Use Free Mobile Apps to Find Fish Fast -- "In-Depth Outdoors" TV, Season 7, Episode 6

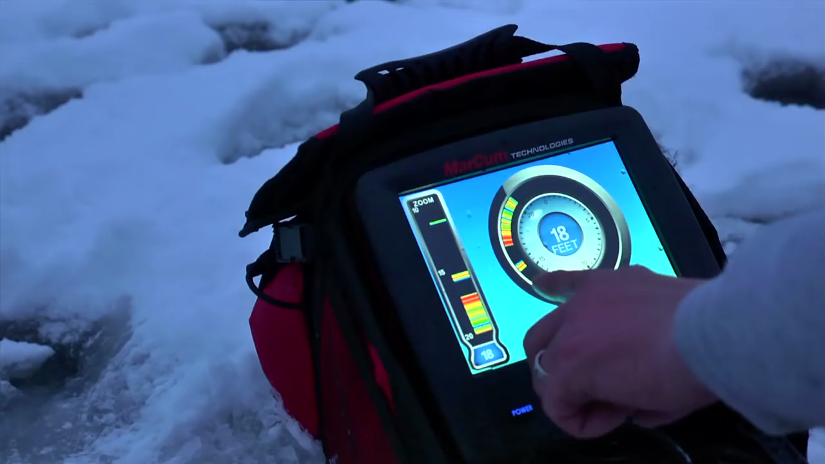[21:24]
On screen: depth 18 ft
It's dropping down. What I have here are two really nice marks. One on the bottom there, just a thick band of red. That's what it's all about. When you drop your transducer in the hole or after you unhook a fish and you drop your jig back in the water,